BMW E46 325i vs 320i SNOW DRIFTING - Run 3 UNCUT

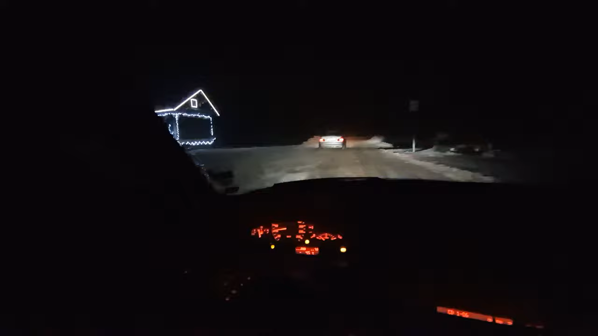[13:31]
this is a risky area risky look how many cars there are now here come on